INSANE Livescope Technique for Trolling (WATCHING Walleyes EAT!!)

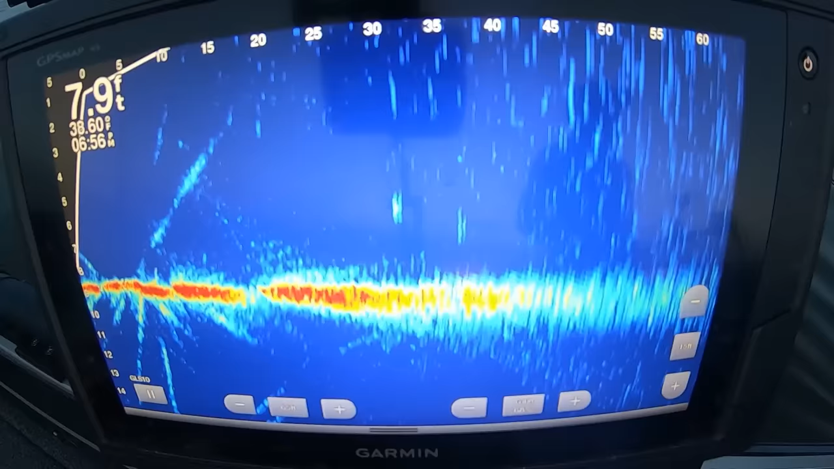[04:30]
On screen: depth 7.9 ft
Well, we're all set up here. You guys can see, I got the GoPro running on the unit, and that right there is our bait. We got it about 15 feet behind that board. It's running about 5 or 6 feet down. We're gonna be running pretty shallow tonight, so that's gonna work out perfectly. We already had a few fish follow it. Super pumped to be able to capture something coming up and hitting that hopefully a little bit later. Right now they just don't seem too interested, but as soon as that sun goes down, things just get hectic. So that's what we're gonna be running tonight.
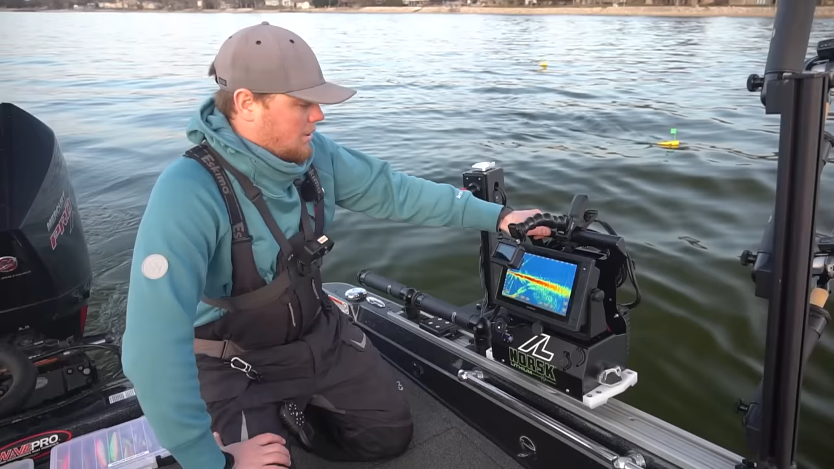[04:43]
We're gonna be rolling this pretty much all night, and hopefully we get some pretty cool footage. But yeah, nice 28 and a half inch fish in the boat already, and I think things are only gonna get better.
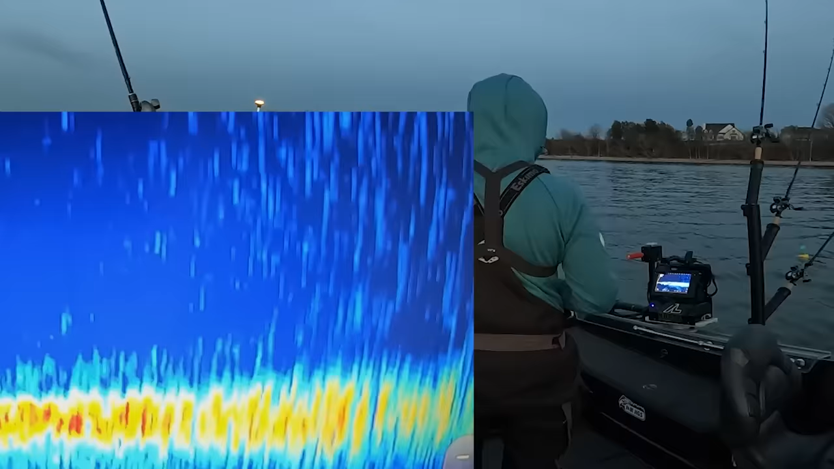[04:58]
Oh, here we go, here we go. Oh my God. Oh, what? He's still right on it. It's still Zach, you gotta Yeah. That was sick.
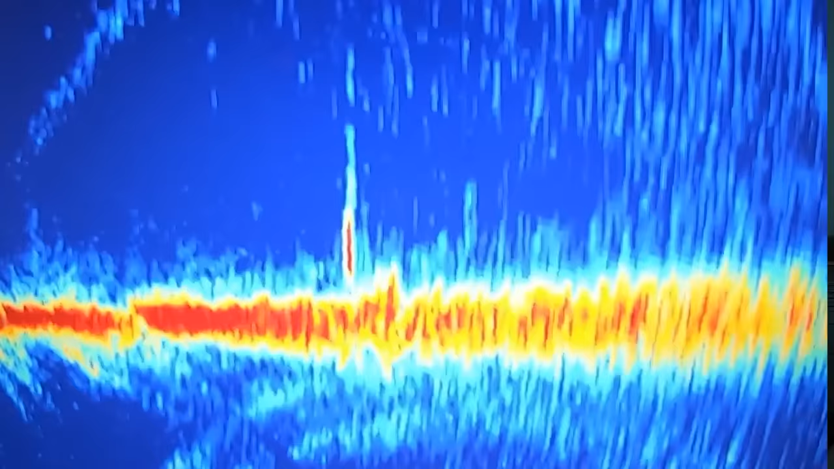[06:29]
Ooh, ooh, ooh, ooh, ooh, ooh. Right over him. Biggins.
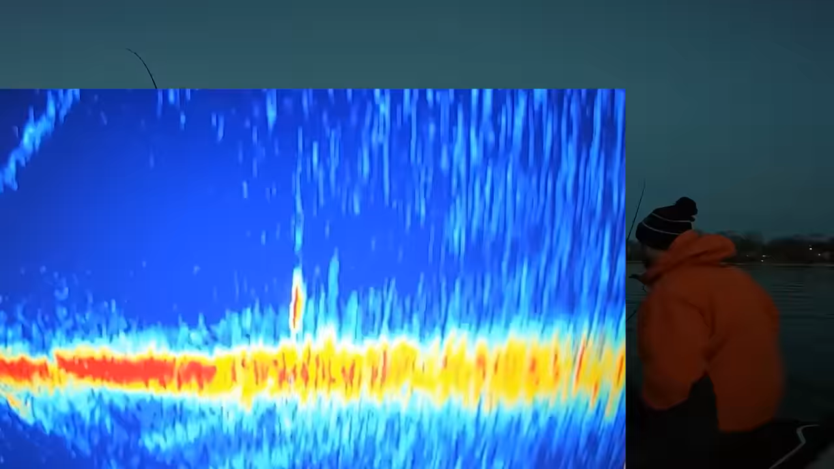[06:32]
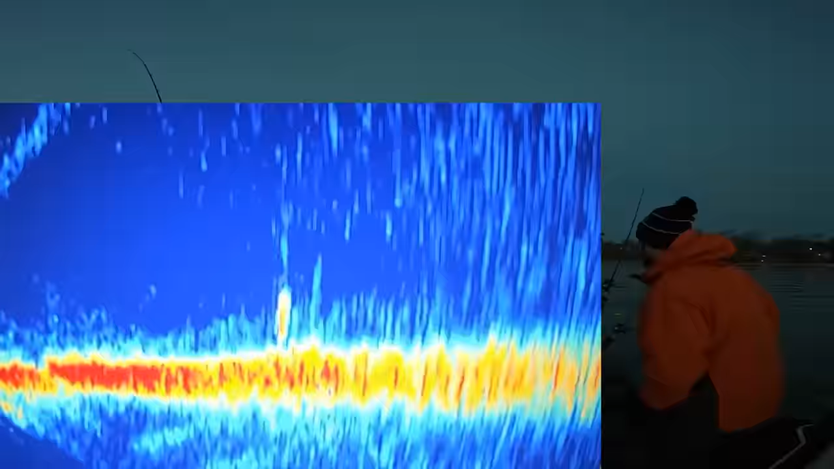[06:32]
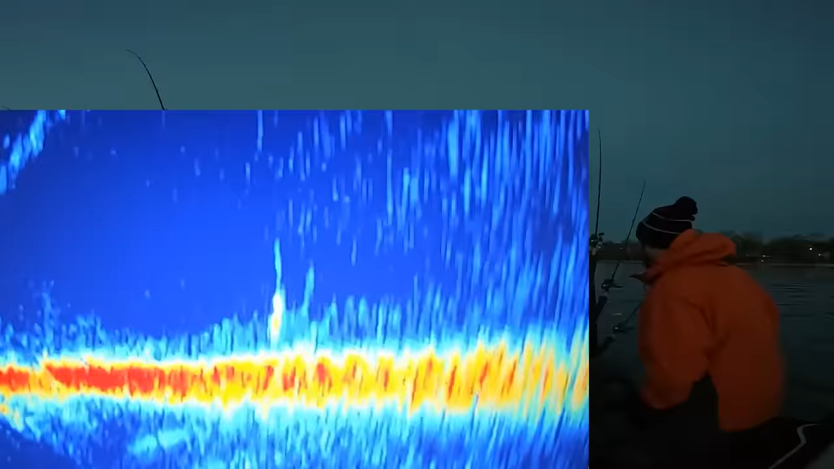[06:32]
Come watch on. Follow it. Oh, he's on it. Ooh, ooh, ooh, ooh. Come on. Oh, yes. Yes. Yes. Here you go, Tony. Take it. No, take it, buddy. Take it. Take it. Oh, that's a good one. That's a good one. That looked like a big mark. That was awesome. Oh, look at that board. It's chomping that board. Oh, it went right over top.